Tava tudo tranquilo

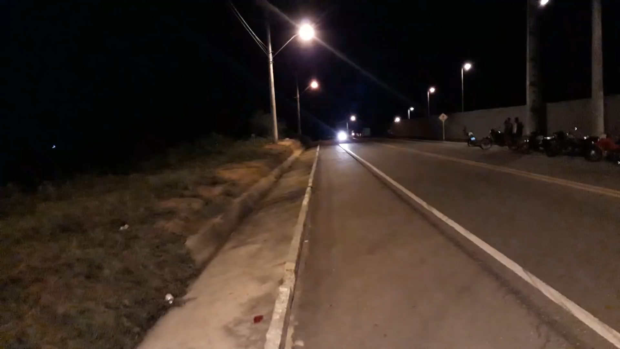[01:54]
E aí, filho. É ladeira, viu? É ladeira, viu? Pega as bases do ladeirão.